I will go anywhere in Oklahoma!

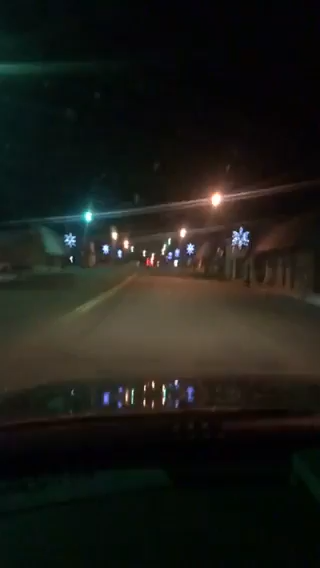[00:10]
not feeling very photogenic today so I thought you could see my drive home instead can anybody guess what little town I'm going through right now if you can just put it in the comments I think it'd be interesting to see who knows our little towns best so I wanted to share with you guys a quick conversation that I had with someone a couple of weeks ago a gentleman called me and he said hey Christina do you sell homes in Winnie Wood and my natural response only if you're buying so I